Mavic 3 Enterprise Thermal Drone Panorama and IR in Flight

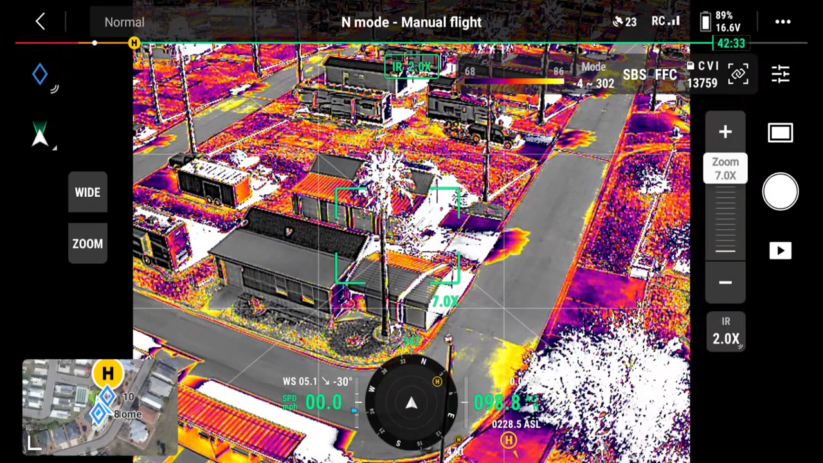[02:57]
yeah now what's interesting you see the shade
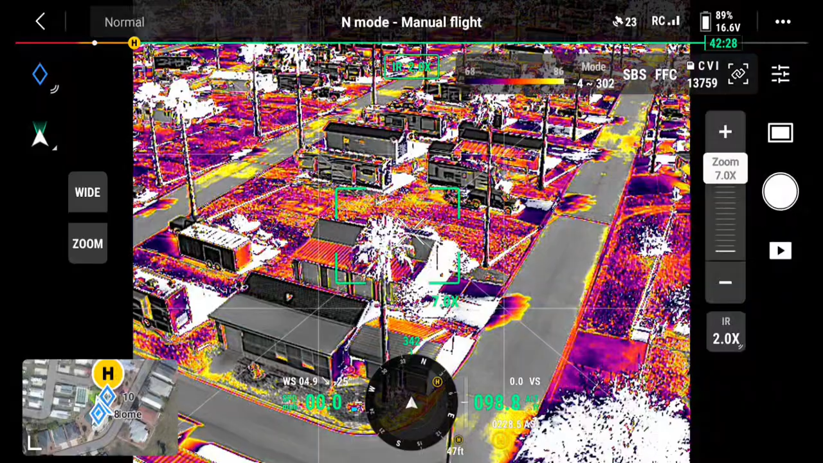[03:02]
the shadows cast by the trees on the street
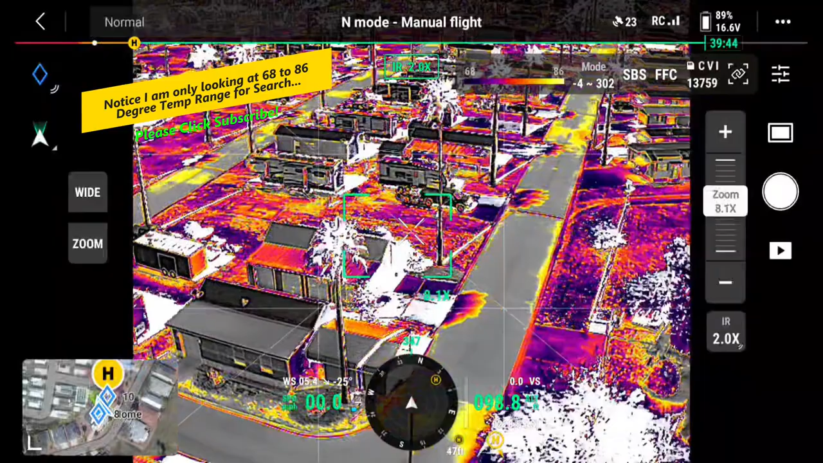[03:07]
yep nope i gotta link my there we go link my zoom
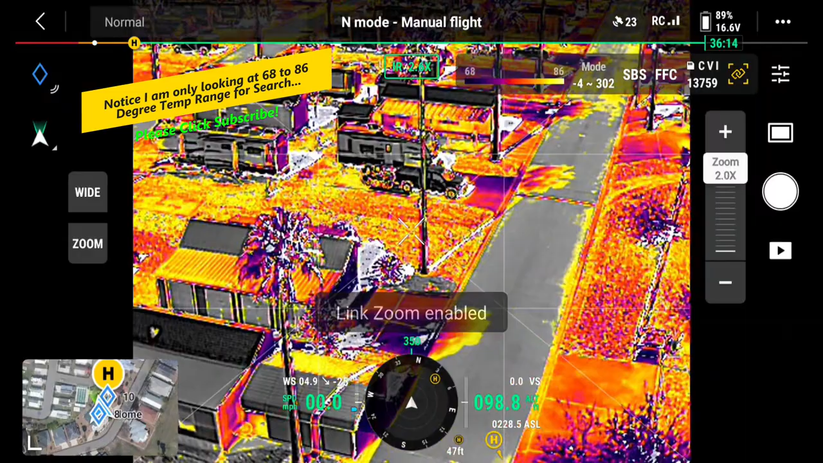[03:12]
right so if i click if i click here you see it's 84 degrees we're in the center see that little spot yeah i'll move in 78 see colder 69 in the shade
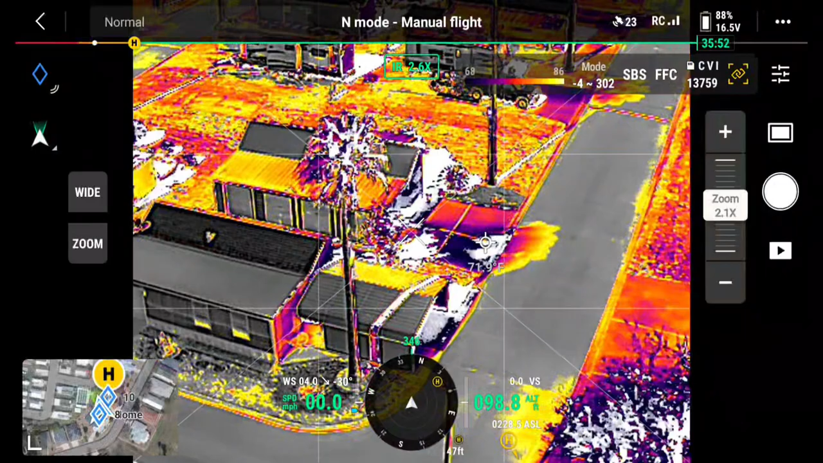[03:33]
see i go where it's really dark yeah i guess it's 72
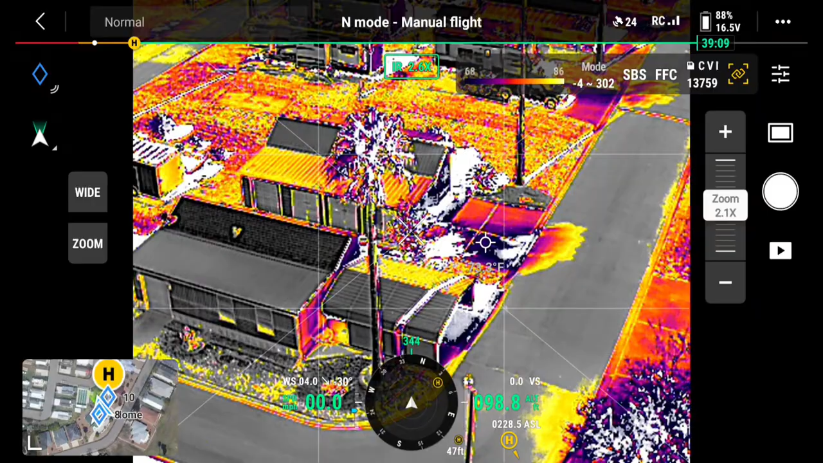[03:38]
right there what is it on top of the okay well
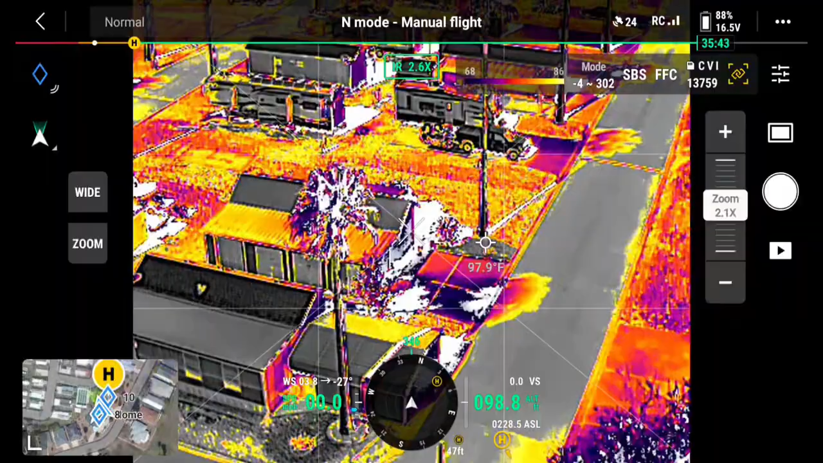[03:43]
On screen: spot 97.9°F
right now we're black hot black hot this is set for black hot oh let me shut off
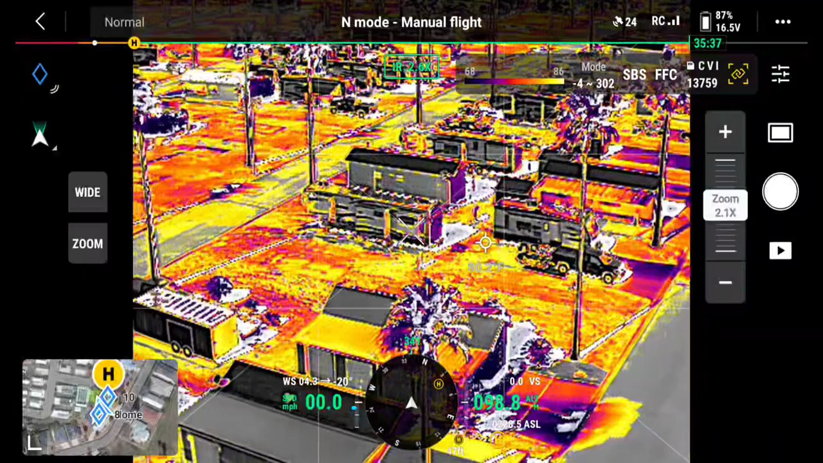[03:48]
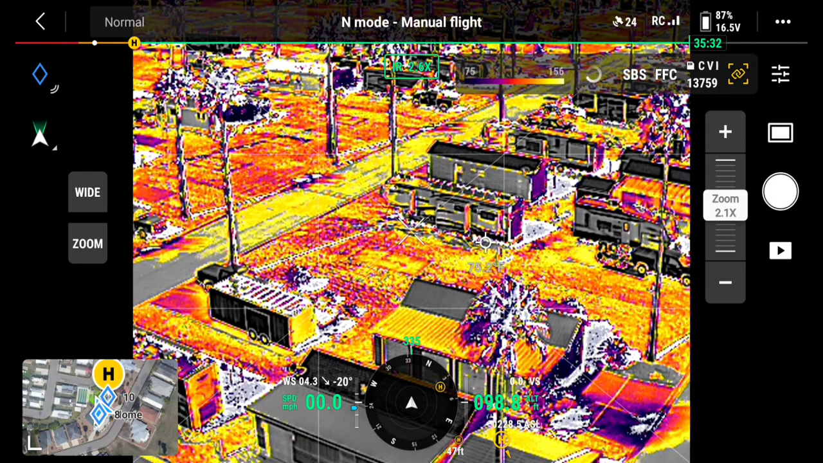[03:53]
let me shut off my uh temperature deal here so it gives me a
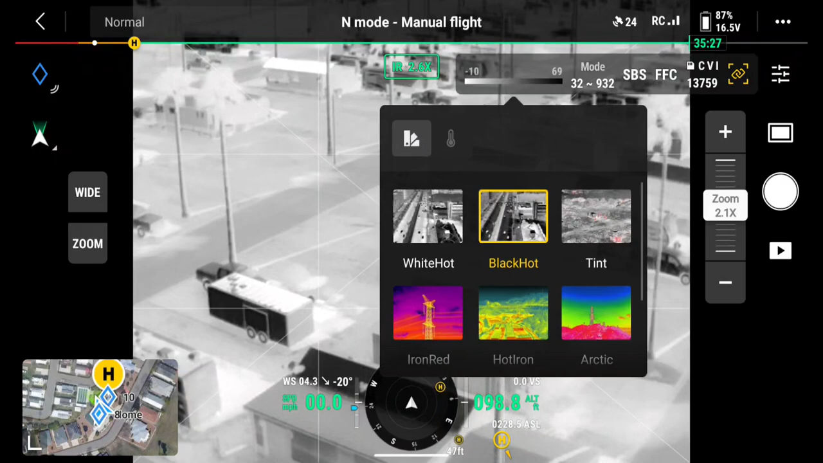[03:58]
full range so black hot is what we're set at now we truly have
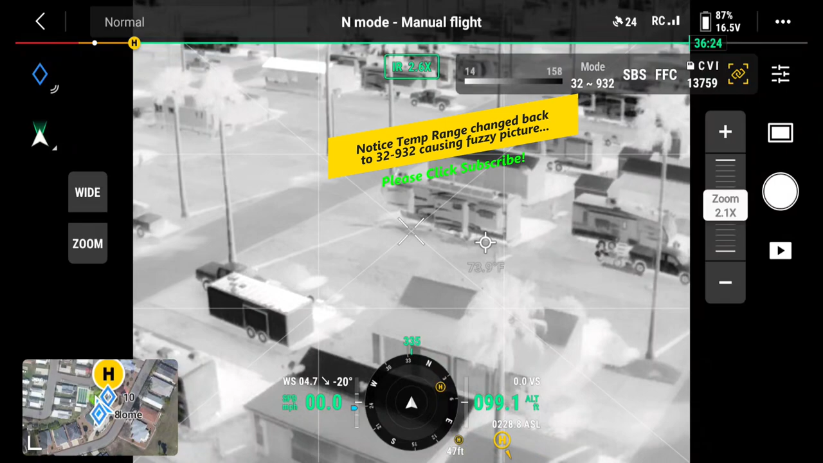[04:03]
so there there was a hundred and 135 degrees on that roof see it 135.3 degrees shingle yeah so here now i'm going to go ahead and we're going to fly over
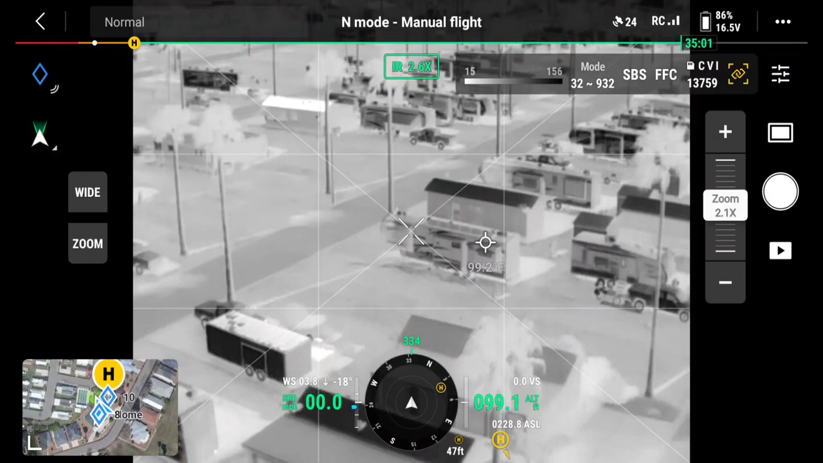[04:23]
uh we're going to fly go ahead and we're going to fly over the park oh i gotta zoom back sorry here we go